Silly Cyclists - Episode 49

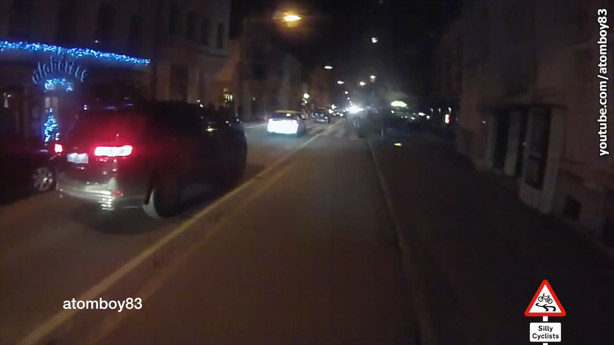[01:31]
And a cyclist is just going to come up on his left in just a second. And pass him. It's a shared use path.
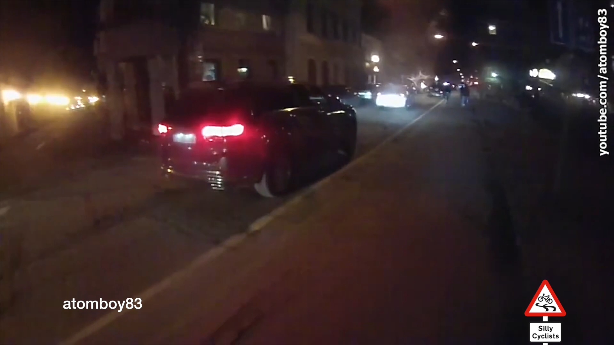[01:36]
Both two way. And you'll see here another cyclist is forced drastically to swerve.
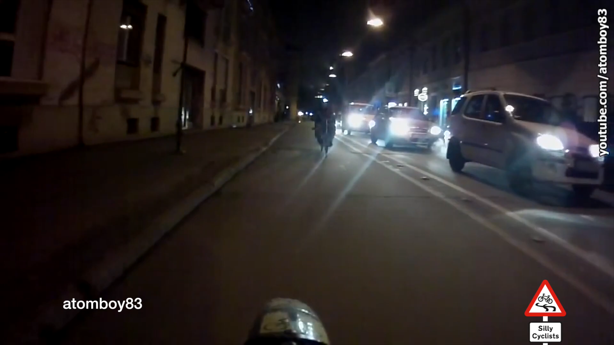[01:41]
Perhaps the other cyclist not having a light had a bit to play. It made it quite difficult to see. But you can see here he had to go on the other side of the road to avoid a collision. Number 6.